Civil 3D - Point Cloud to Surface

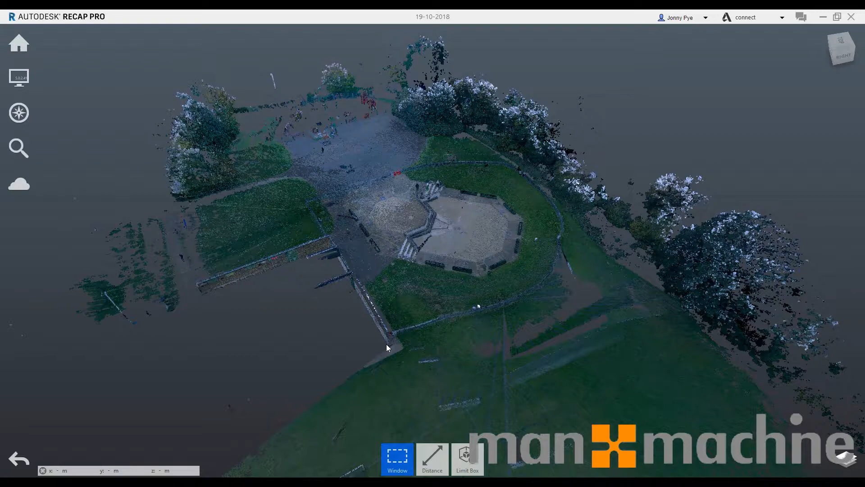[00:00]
Hi there I'm Johnny from Man and Machine and I'm very quickly going to show you how you can go from a point cloud
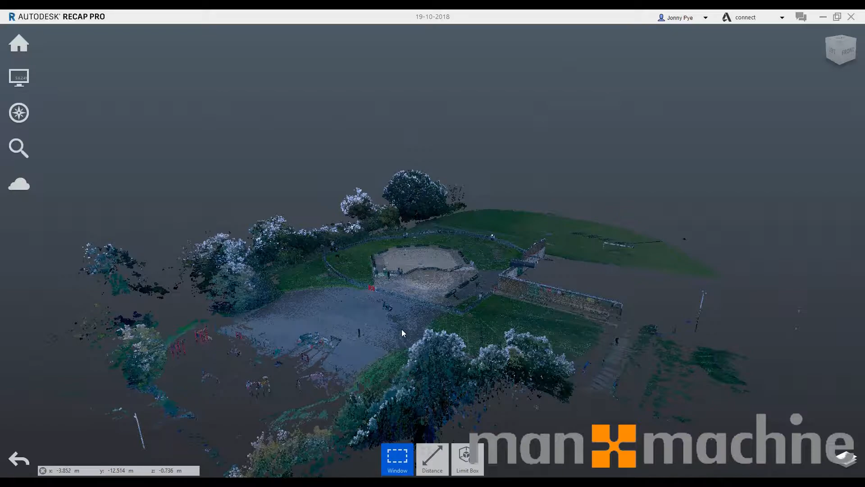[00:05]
such as this one into civil 3d change it into a surface and then
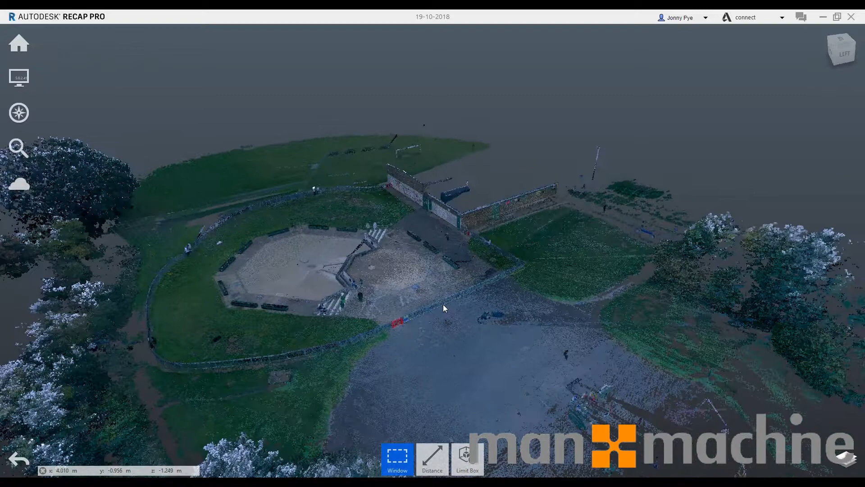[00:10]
quickly come up with some some contour definitions so just to kind of go over what I might be doing here and recap if I was doing this properly I would probably clean this
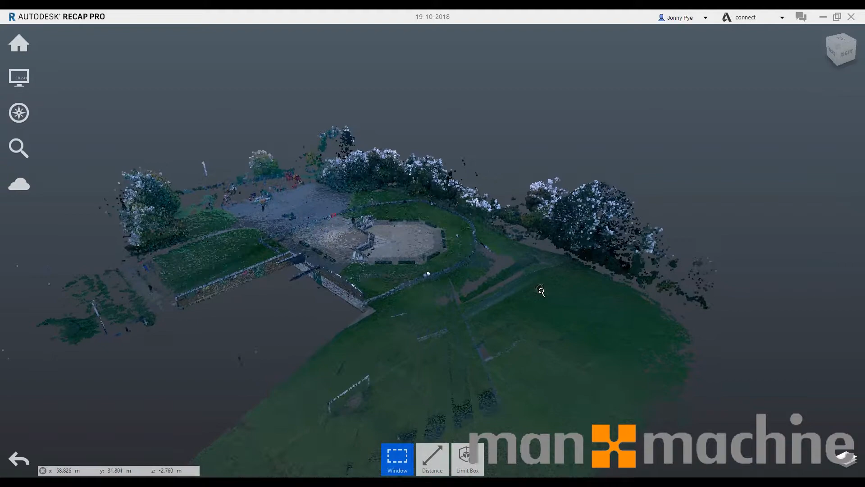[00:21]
up get rid of some points that I don't need so any of this kind of foliage just make sure that I have maybe just the contours or just the ground works that I actually need so I might even go to the extent of
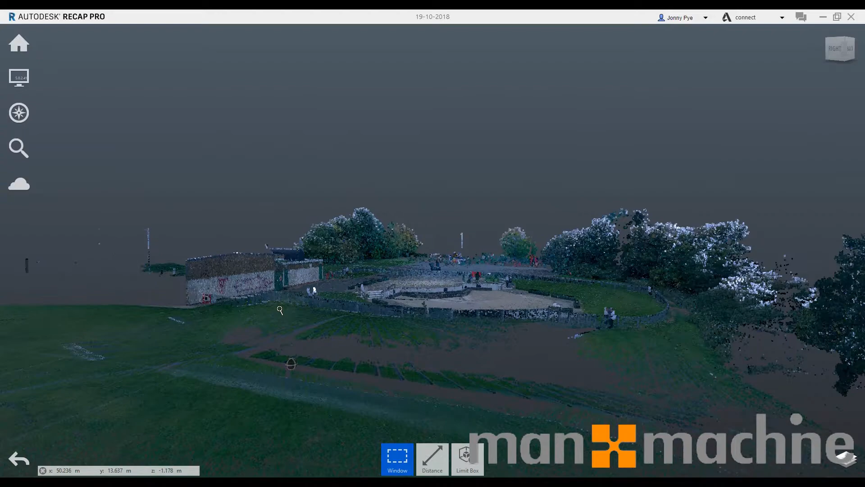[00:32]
deleting around this fence I'm gonna bring it in as it is and show you what it can do without any cleaning up whatsoever so once I've put my point cloud into recap saved it I'll be able to then bring that into
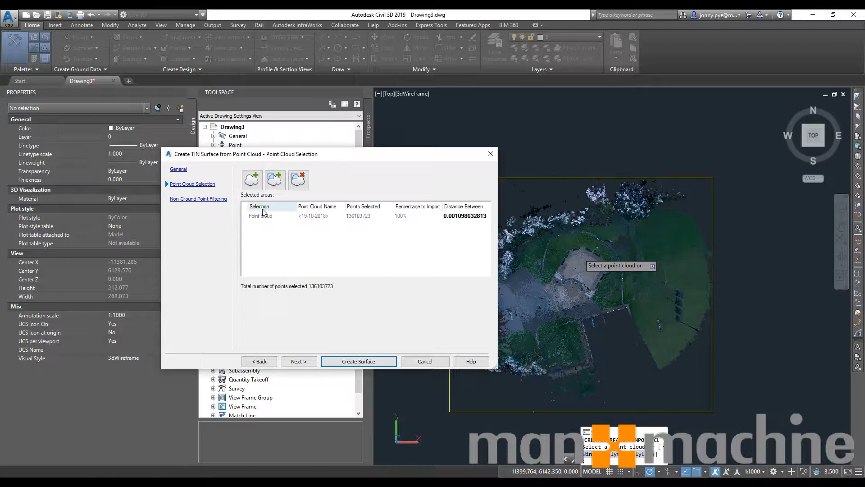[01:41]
do one to five so we can see it something to point out is we are definitely going to want to reduce the amount of points this is using to create the surface so at the moment I believe that's one billion maybe anyway it's a hell of a lot it's too many so what you can do is you can just change that down on the distance between so instead of having 0.001 between our points I'm going to change that to 0.75 and what that will do is it will reduce down our points so 39,563 it's still quite a few
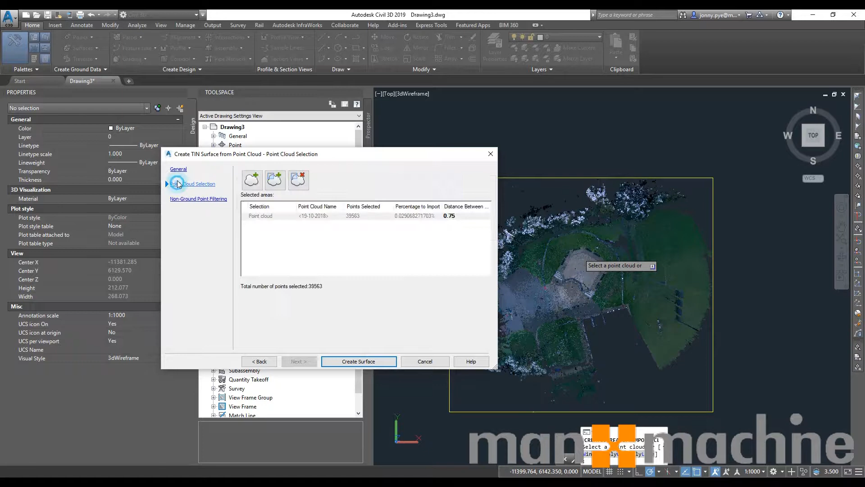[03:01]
now I've got all of this set up I can create the surface so this is going to go away and in the background work out what it can do with the surface so this is 39,000 points that it's trying
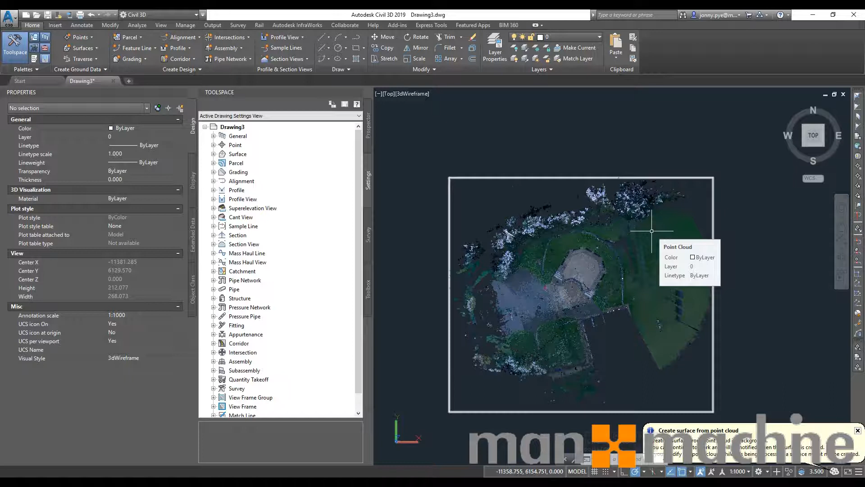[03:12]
to work out the surface from here it's quite a big area that it's doing but it shouldn't take too long it should actually finish that within the time I don't need to turn off the video and turn it back on so